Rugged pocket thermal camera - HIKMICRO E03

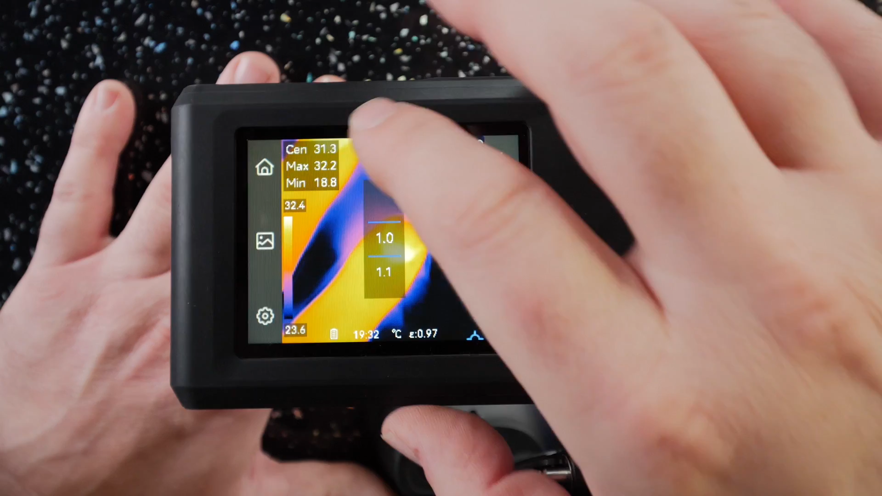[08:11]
On screen: max 32.2°C, min 18.8°C, scale top 32.4°C, scale bottom 23.6°C
So that could be quite useful when you're wanting to focus on something quite specific.
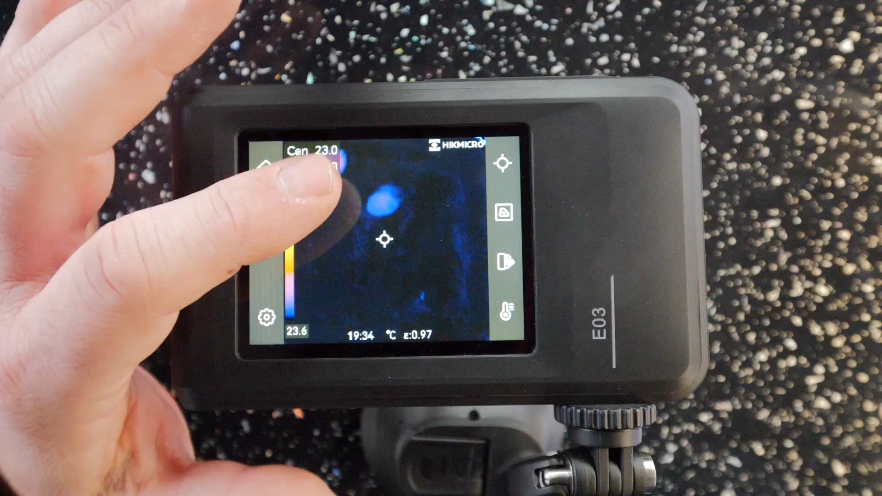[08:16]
Right one thing you can do is if you go on to the Hikmicro website you can
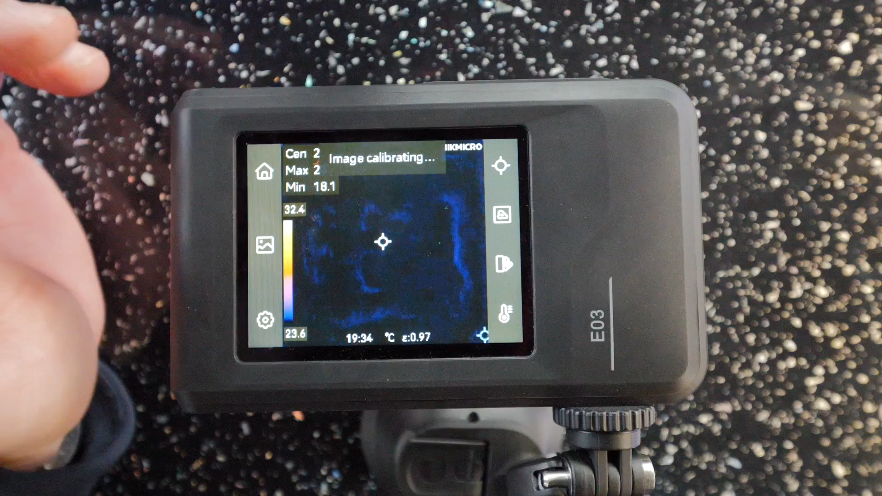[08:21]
On screen: min 18.1°C, scale top 32.4°C, scale bottom 23.6°C
download some software for your PC for this thing and you can use that to analyse your photos. One thing you can do with it is if we swipe down on the screen you can see there it's got a little screen cast.
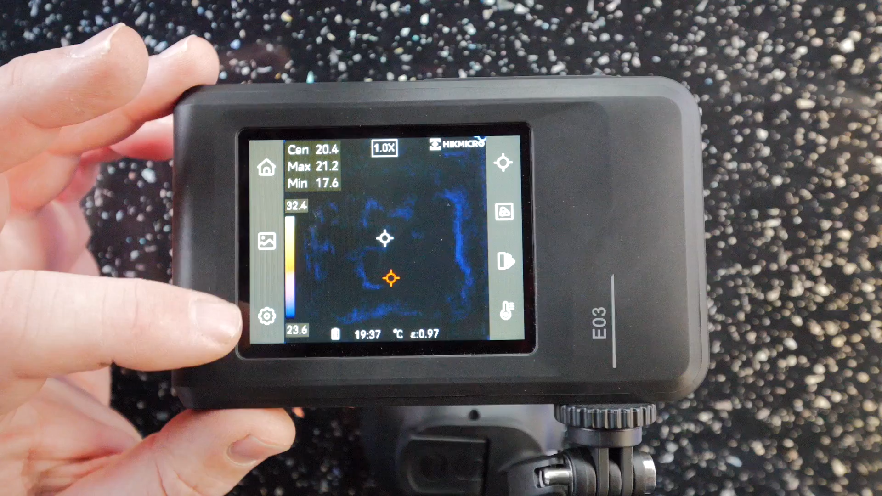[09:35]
On screen: max 21.2°C, min 17.6°C, scale top 32.4°C, scale bottom 23.6°C
So if I swipe up to get back out of this what we can do is we can have a quick look through the settings menu now. So if I click on the settings at the top we've got our measurement settings.
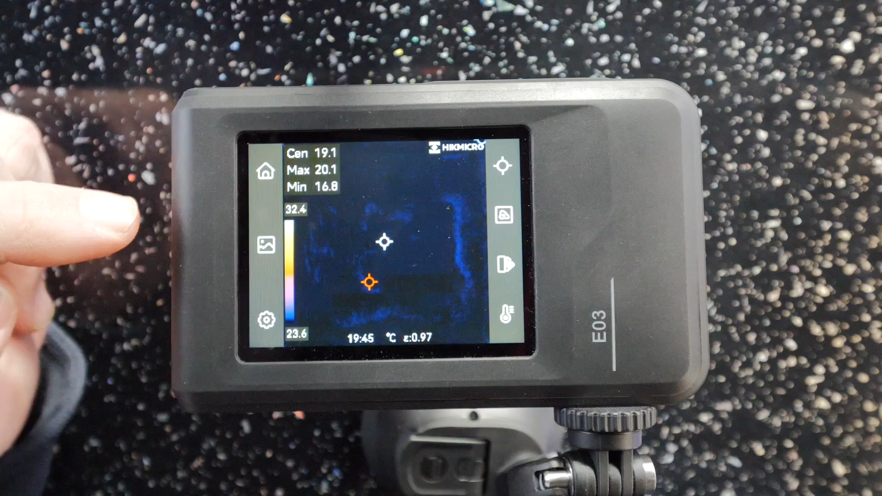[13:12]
On screen: max 20.1°C, min 16.8°C, scale top 32.4°C, scale bottom 23.6°C
What we need to do now is I need to take this and this camera. Let's go for a walk around and let's just see what it looks like in some practical situations and see how it performs. Right so I've got the camera so let's have a look around at some practical applications of what we can do with it.
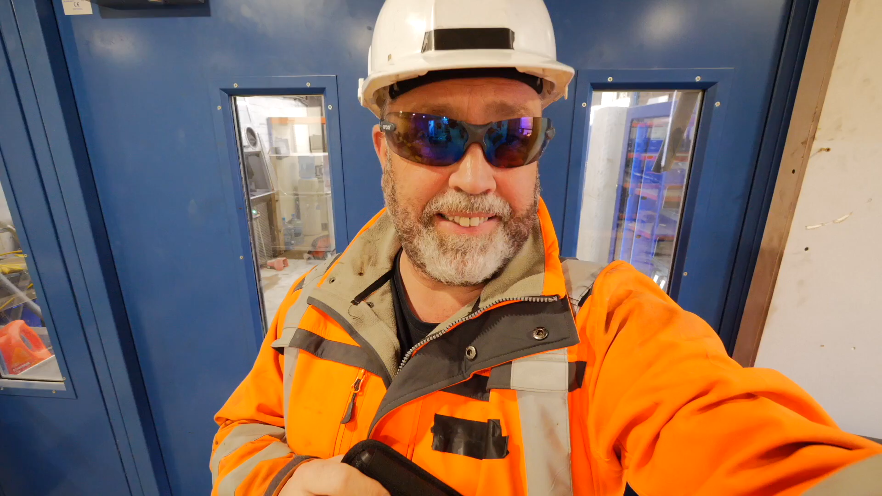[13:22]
This particular factory's got underfloor heating.
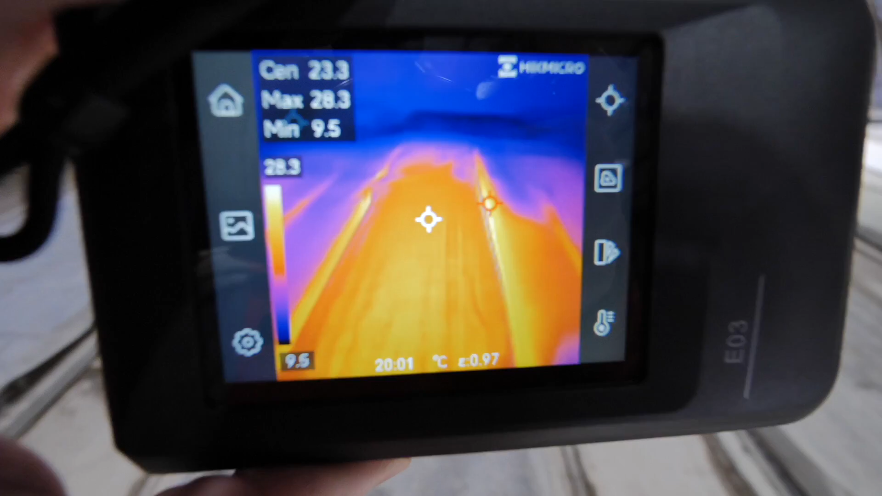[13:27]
On screen: max 28.3°C, min 9.5°C
So as you can see you can check to see if the heating is working in the areas where it's supposed to be.
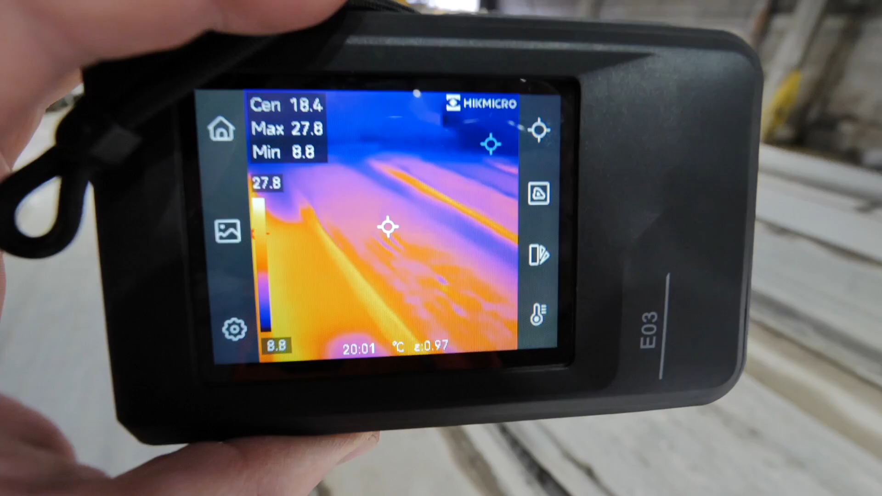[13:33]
On screen: spot 18.4°C, max 27.8°C, min 8.8°C, scale top 27.8°C, scale bottom 8.8°C
And here as well on this heating pump installation you can see there the one
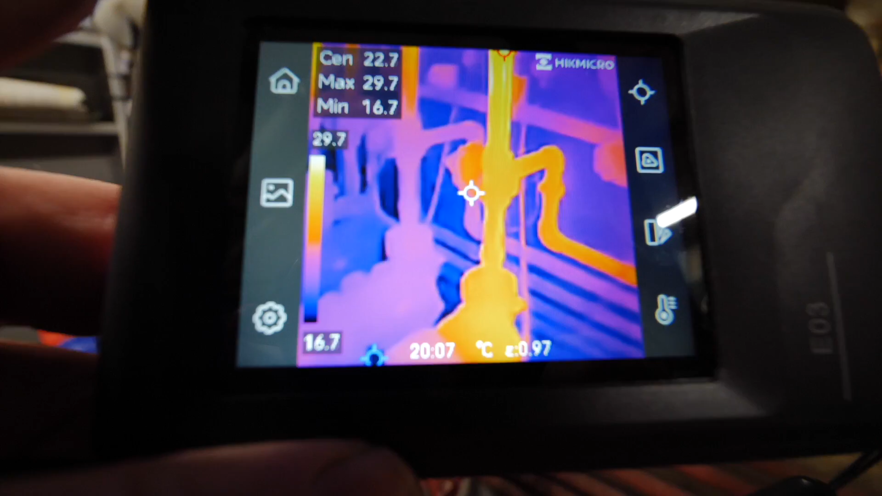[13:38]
that's supposed to be running is running and the heat is transferring how it's supposed to be.
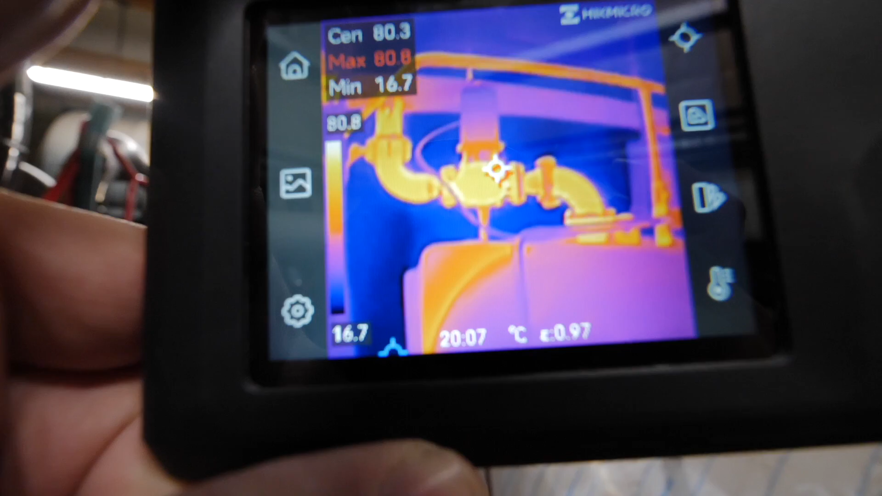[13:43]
On screen: spot 80.3°C, max 80.8°C, min 16.7°C, scale top 80.8°C, scale bottom 16.7°C
Same again there with this boiler installation. You can see that the circulation pumps pumping and doing what it's supposed to be doing.
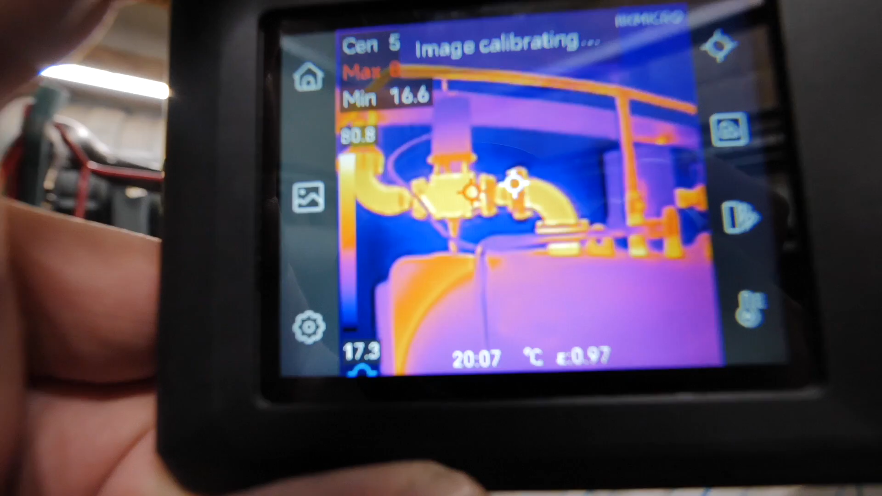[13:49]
If we have a look at this heat exchanger as well what we'll see there is
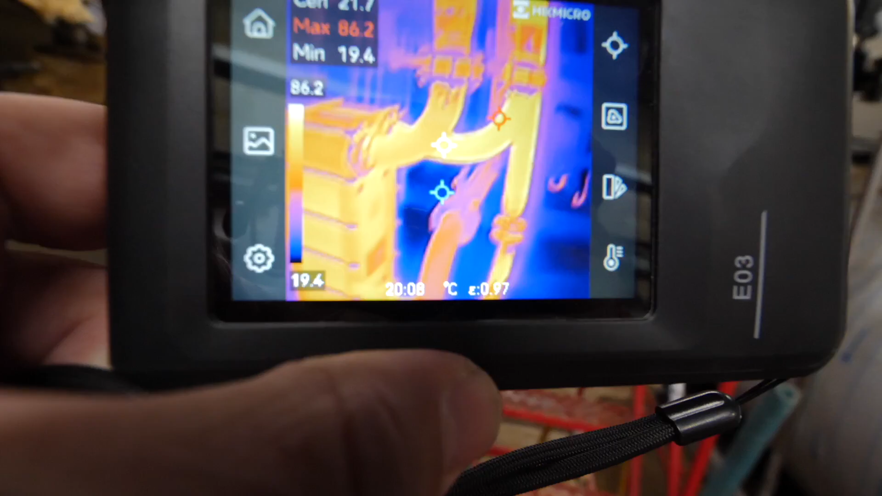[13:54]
On screen: max 86.2°C, min 19.4°C, scale top 86.2°C, scale bottom 19.4°C
the furthest two pipes are from the boiler and the closest two pipes are for the circulation pumps.
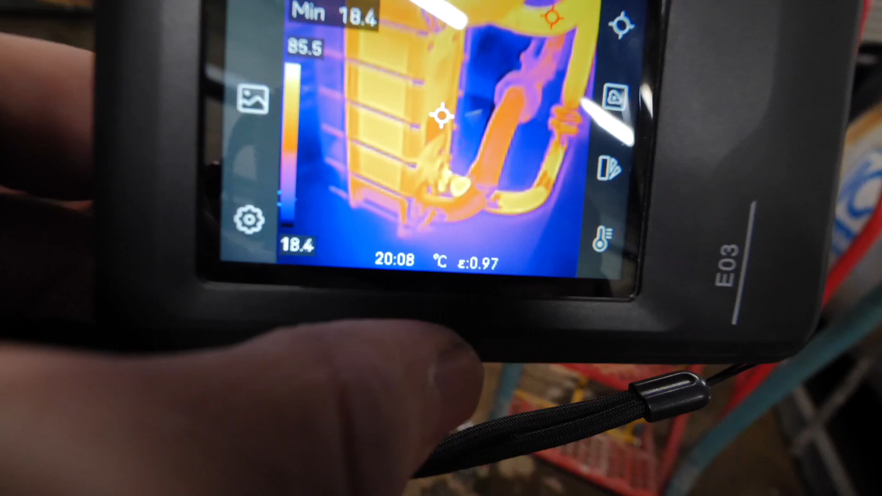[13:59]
On screen: min 18.4°C, scale top 85.5°C, scale bottom 18.4°C
There's not a lot being circulated around because there's literally only this one pump pumping.
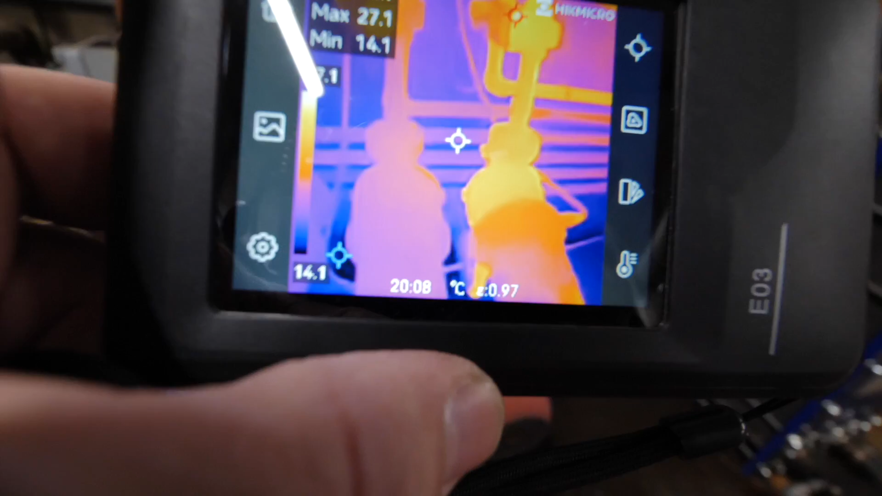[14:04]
On screen: max 27.1°C, min 14.1°C
But there we can see if the heat exchanger is working and doing what it's supposed to be doing.
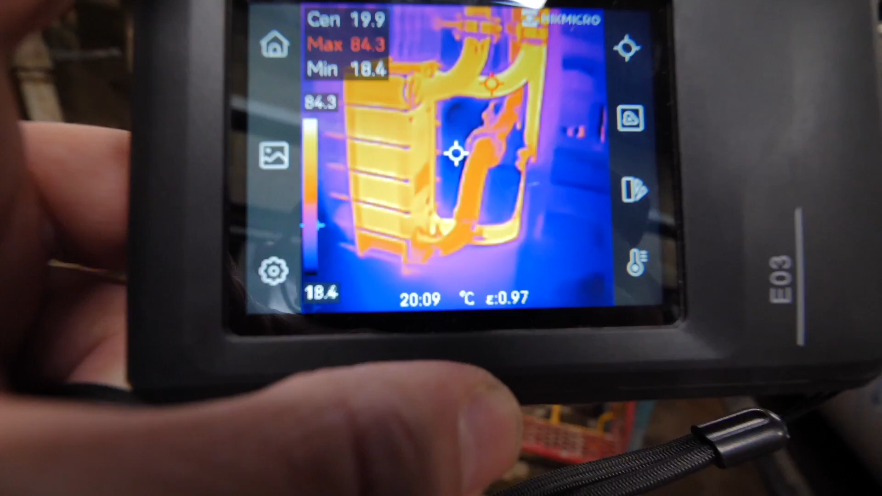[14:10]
On screen: max 84.3°C, min 18.4°C, scale top 84.3°C, scale bottom 18.4°C
Normally if this belt was running you could use this camera to check the gearbox just to make
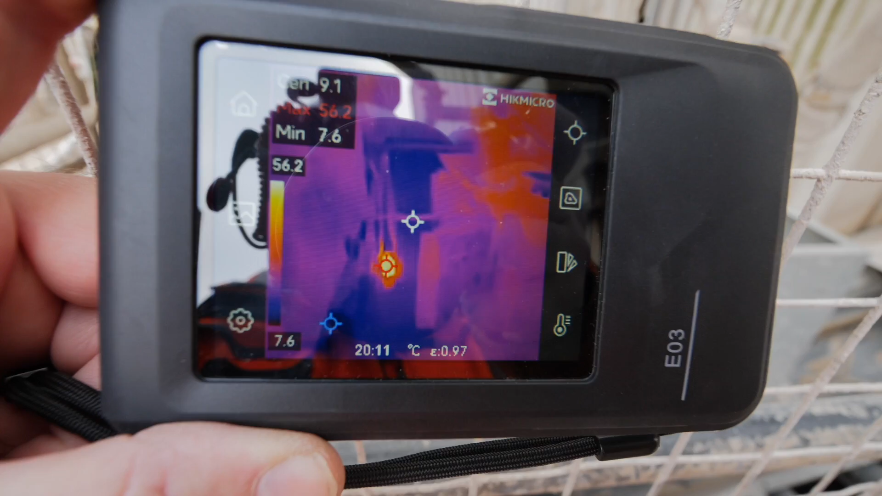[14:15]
On screen: spot 9.1°C, min 7.6°C, scale top 56.2°C, scale bottom 7.6°C
sure that all the bearings are all right because they'd be creating heat if they're starting to get a bit worn out.
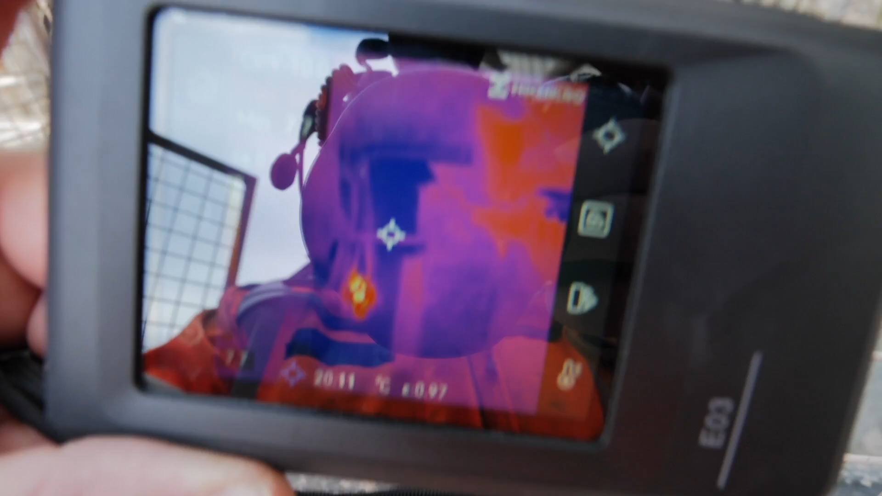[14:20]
What we can see is that pump down there has got a bit of heat to it.
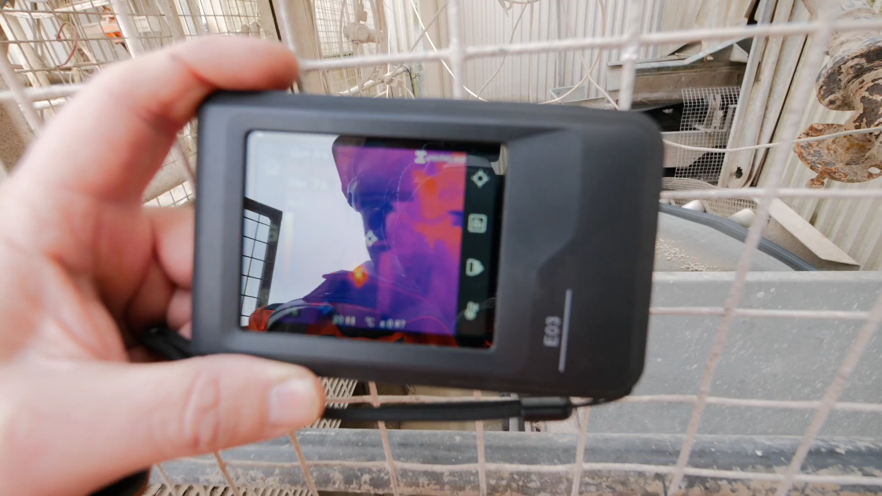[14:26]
It's showing 56 degrees so to me that looks like it's trying to run but it's seized up so we need to get somebody to have a look at that.